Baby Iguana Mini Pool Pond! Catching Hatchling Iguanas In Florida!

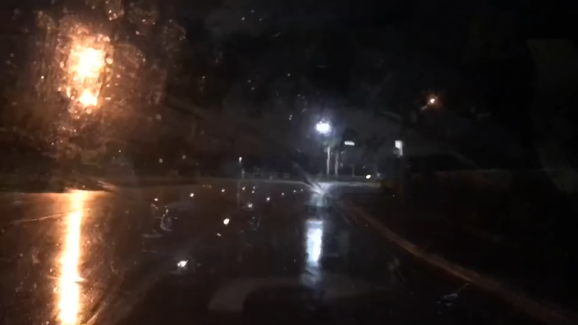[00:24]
What is going on, YouTube? It's your boy, the Iguana Man. It's about 3 a.m. in the morning, and it's raining, as you guys can see. Over here in South Florida, all these invasive green iguanas have just laid their eggs. Let's see if any baby iguanas have hatched yet, we're going to see how many we can catch.